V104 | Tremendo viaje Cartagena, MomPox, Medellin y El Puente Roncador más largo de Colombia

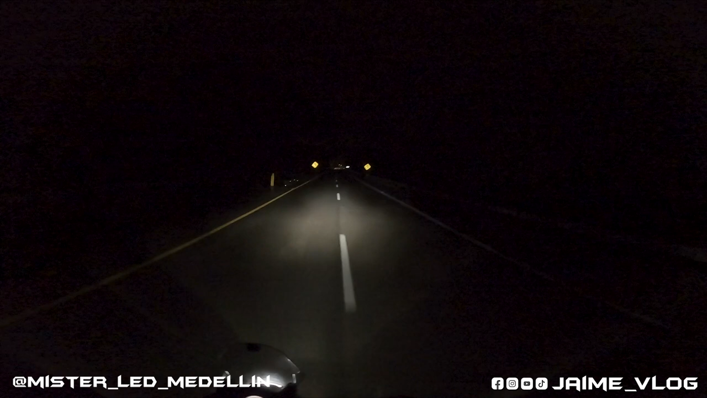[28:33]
Luces altas, también alumbra muy bien. Luces medias. Ya les voy a mostrar ahora que me pasa el camión. Ya ven cómo se ven los letreros amarillos por allá. La diferencia.
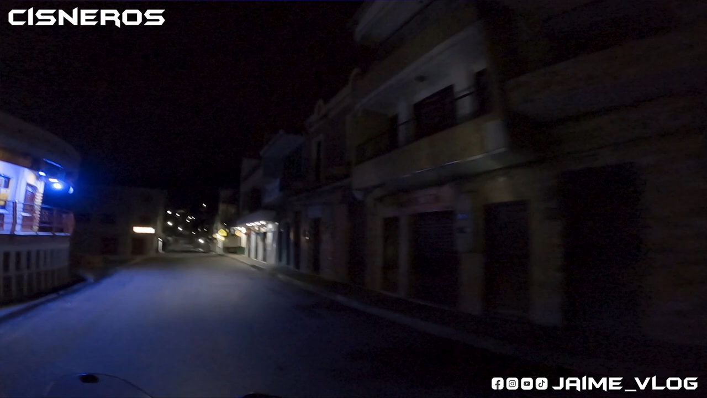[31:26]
Ahora lo que vienen son curvas y esquivadera de hueco.
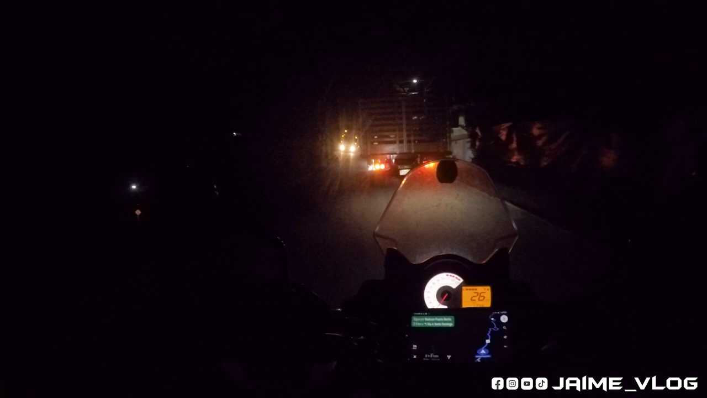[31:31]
Y carriles así estrellitos, nada más pasa, mira esto. Ya quiero llegar. De puta.
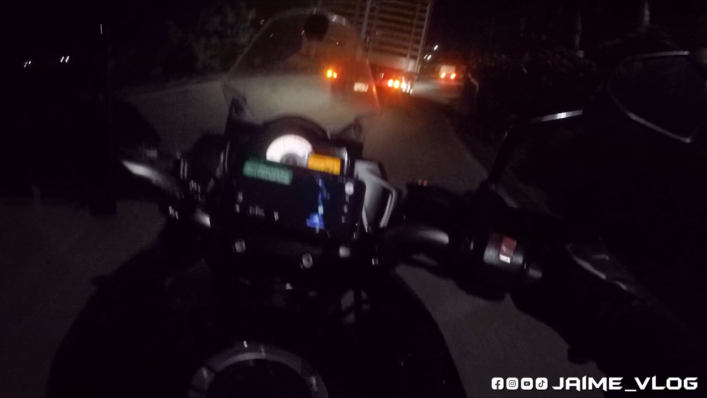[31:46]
En medio lo vi ahí en el retrovisor y le saqué el cuerpo. No sé, fue puro reflejo, mi amor.
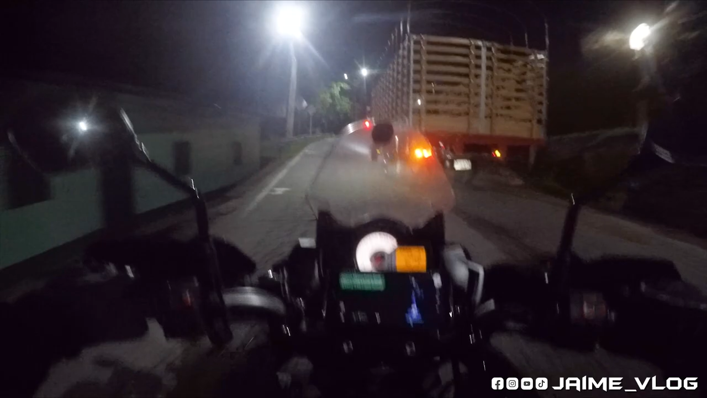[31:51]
Ni lo pensé.
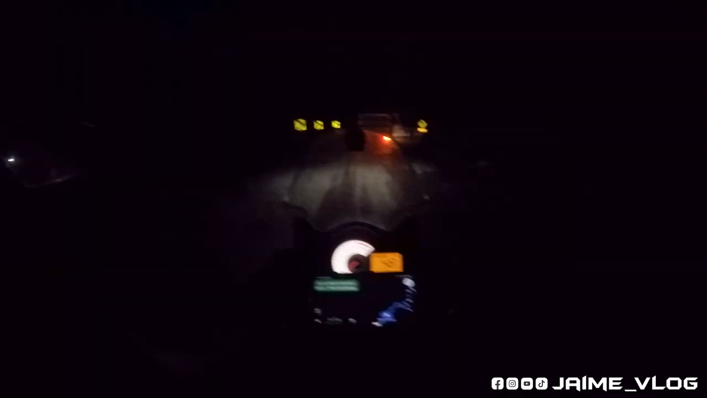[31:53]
Yo también ya quedé despierto con ese culo de susto.
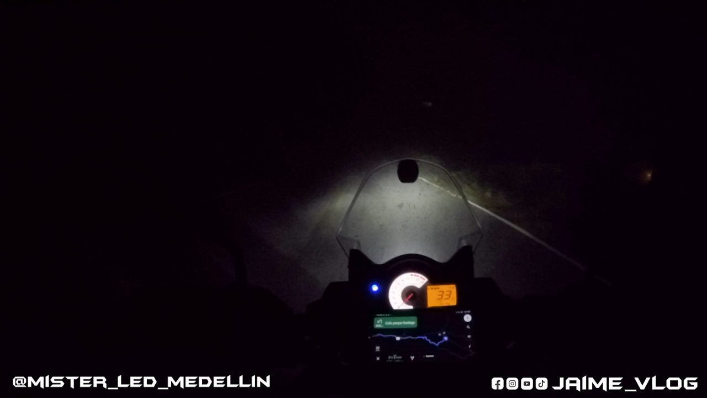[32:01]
Señores, vean, con la neblina, prueba de luces en neblina, de una vez aprovechemos. Vean cómo llega hasta allá. Chirla. Imagínense que el GPS mandaba para una ruta totalmente diferente y nos pasamos ya. Y cuando nos pasamos, que nos estamos devolviendo,